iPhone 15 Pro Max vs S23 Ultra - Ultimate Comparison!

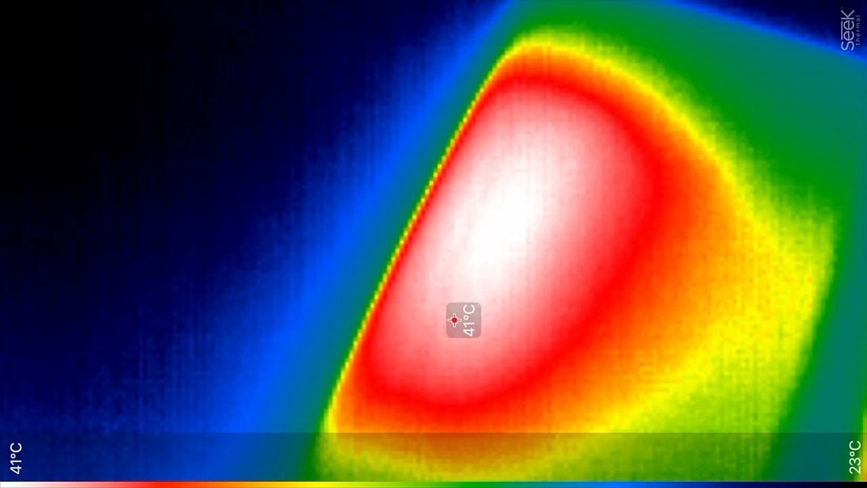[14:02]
On screen: scale top 41°C, scale bottom 23°C
going over to the iphone also 41 degrees celsius right now so really no differences but it does look like the heat is more spread out on the samsung
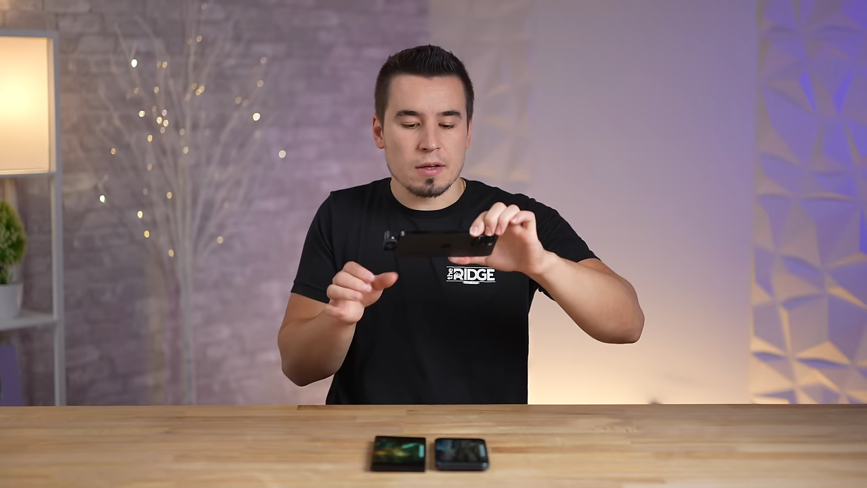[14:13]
that's probably because of the vapor chamber cooling which for some reason apple is refusing to put on their iphone look at that 40 it just hit 40 degrees
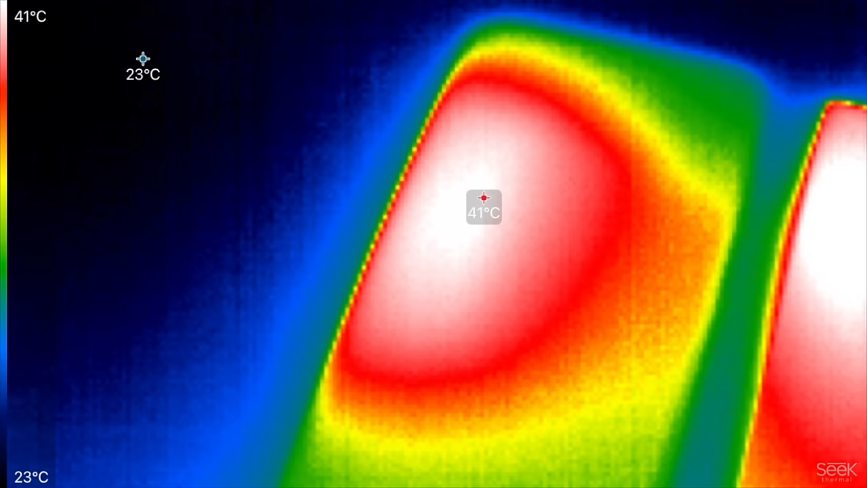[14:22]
On screen: scale top 41°C, scale bottom 23°C
it looks like apple's actually throttling the a17 pro chip more so
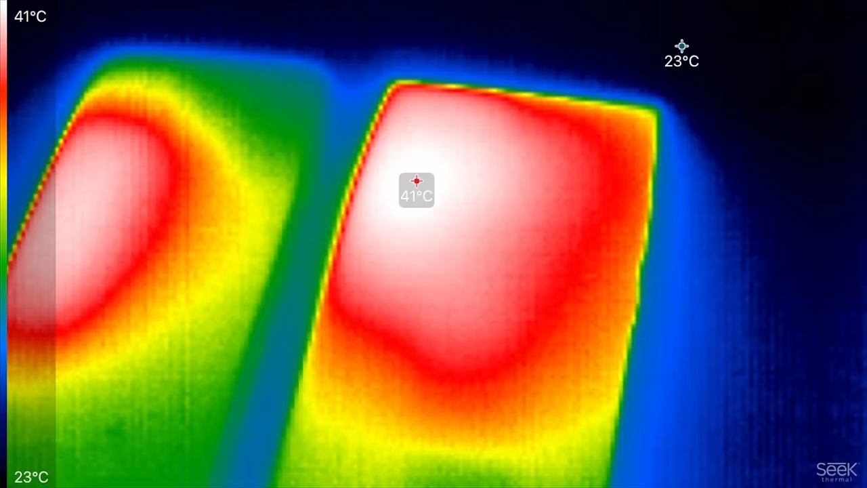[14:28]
On screen: scale top 41°C, scale bottom 23°C
than the s23 ultra is look at that still 41 and
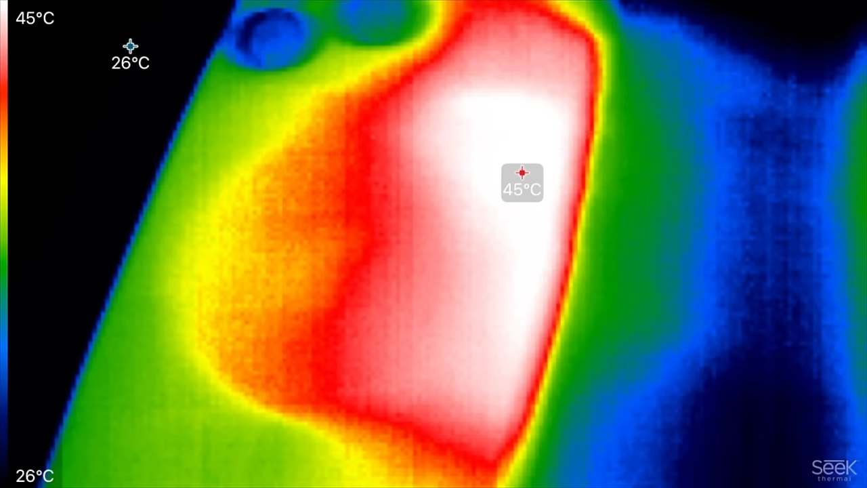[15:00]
On screen: scale top 45°C, scale bottom 26°C
on here we have look at that
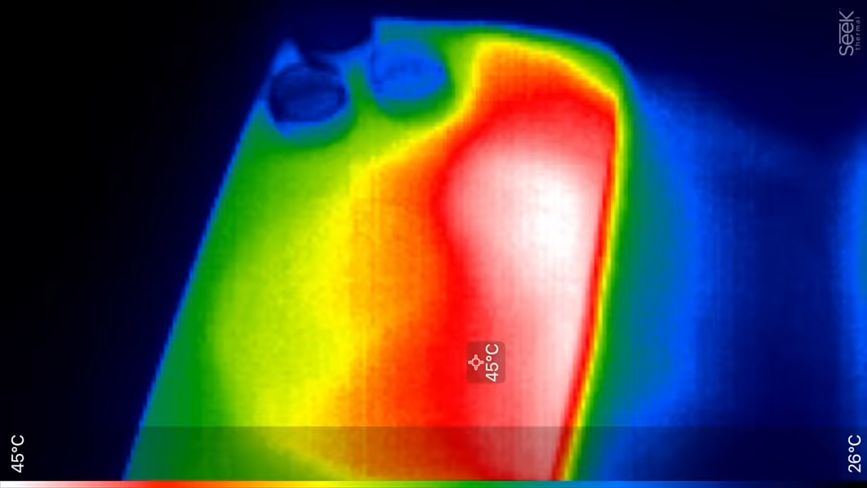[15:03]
On screen: scale top 45°C, scale bottom 26°C
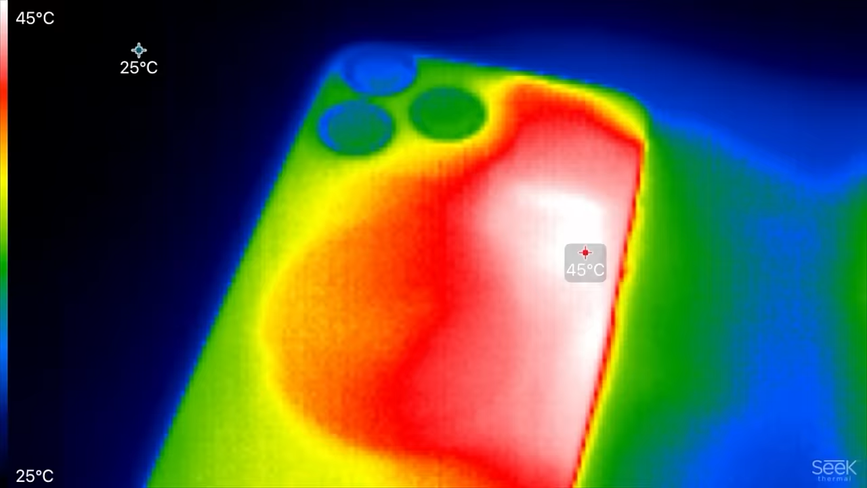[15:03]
On screen: min 25°C, scale top 45°C, scale bottom 25°C
45
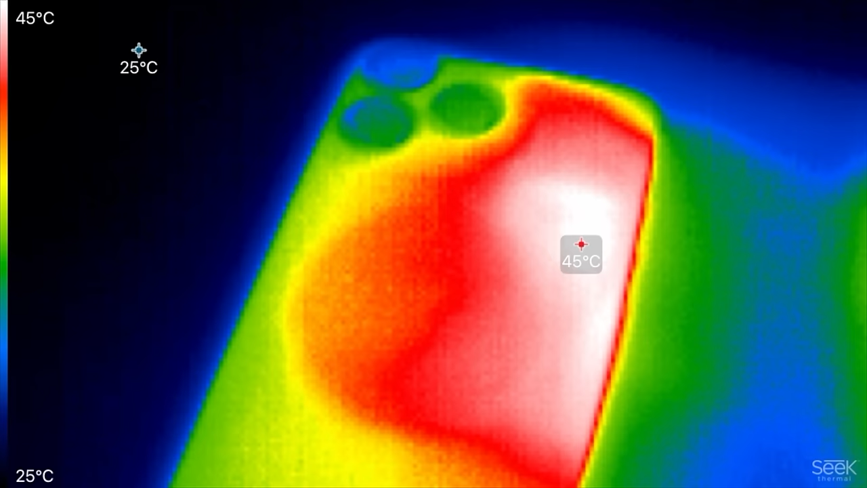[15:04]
On screen: scale top 45°C, scale bottom 25°C
degrees celsius oh 44 so it still is kind of throttling
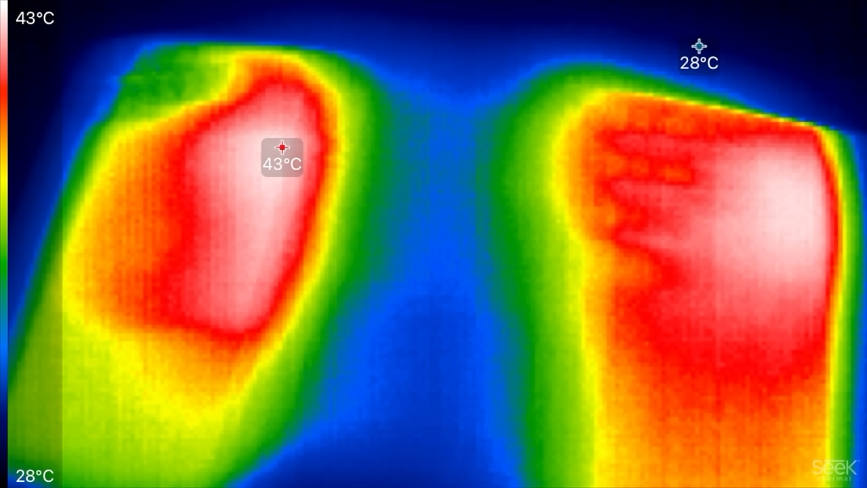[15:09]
On screen: scale top 43°C, scale bottom 28°C
a little
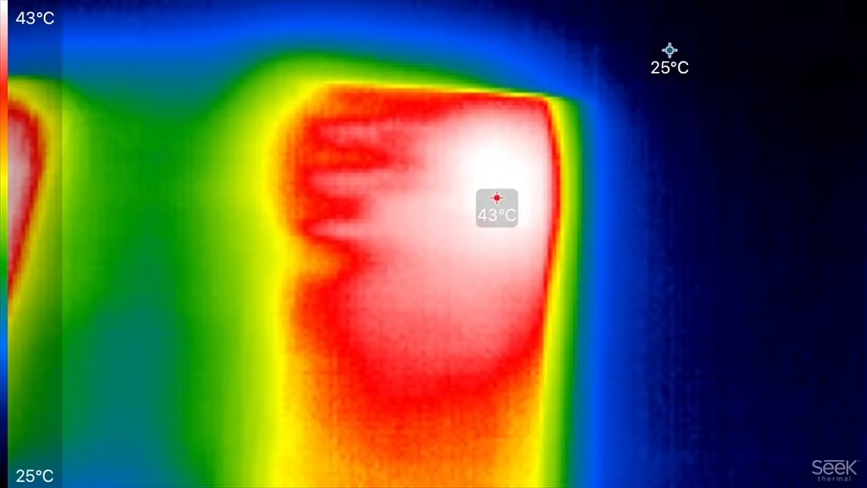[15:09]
On screen: scale top 43°C, scale bottom 25°C
bit and once again look at the heat distribution on that s23 ultra
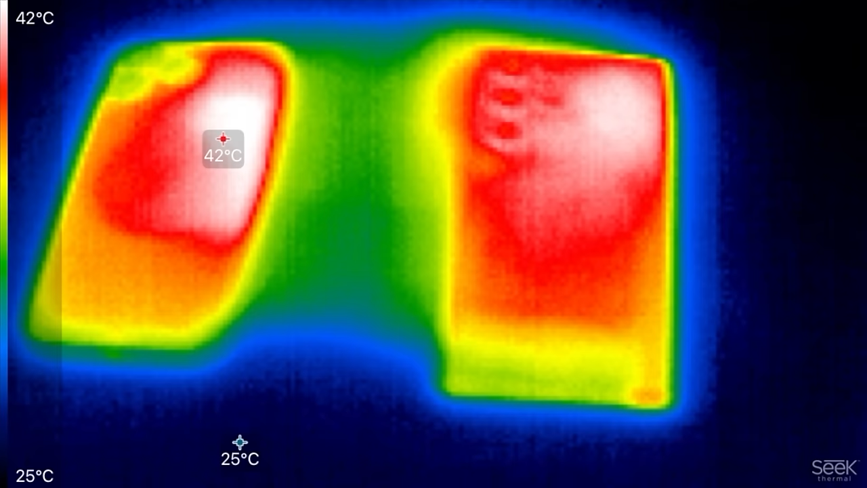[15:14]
On screen: scale top 42°C, scale bottom 25°C
the whole thing is spreading the heat whereas we have a really hot spot on
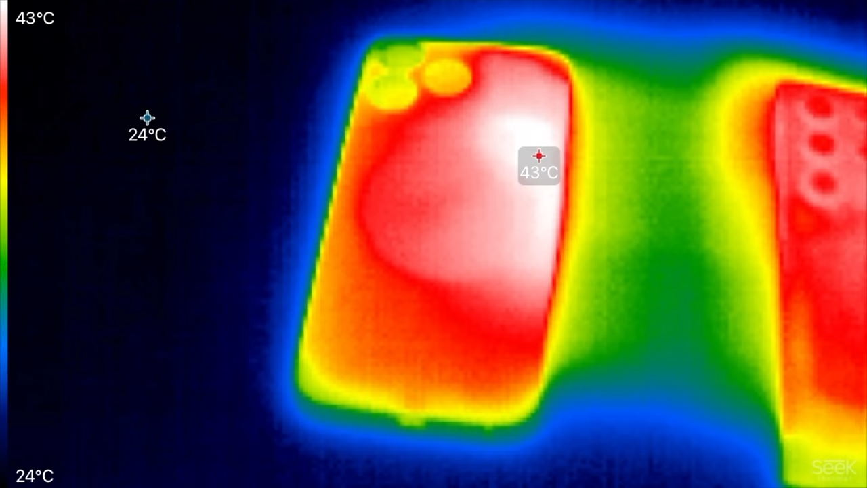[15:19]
On screen: scale top 43°C, scale bottom 24°C
the iphone which will tend to give you more throttling because it's all